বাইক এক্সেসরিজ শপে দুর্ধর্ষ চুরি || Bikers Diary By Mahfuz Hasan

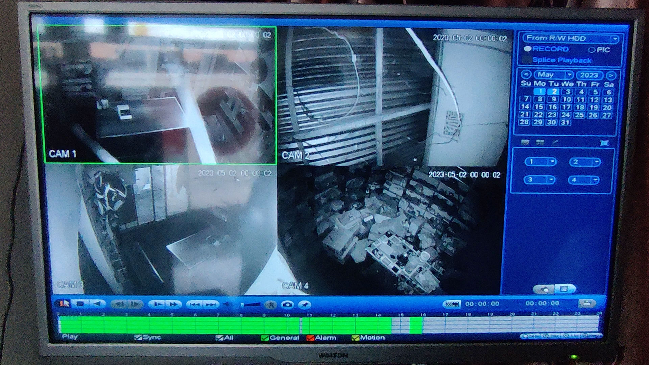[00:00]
নিচে ক্যামেরা ওয়ান দিয়ে ঢুকতেছে, ক্যামেরা চারে গেল ভিতরের রুমে। এখন গেটে নষ্ট করবে না,
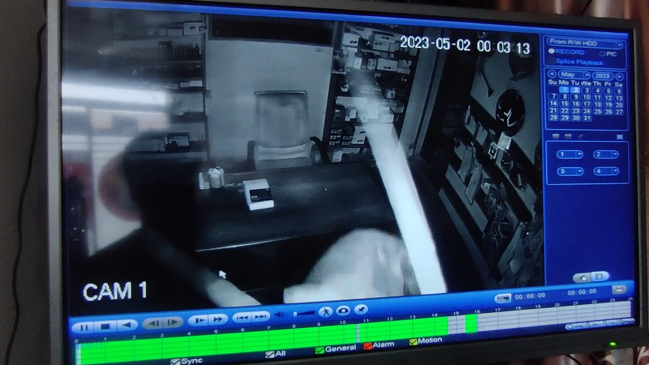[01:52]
এবার আসবে 1 নম্বর ক্যামেরার কাছে।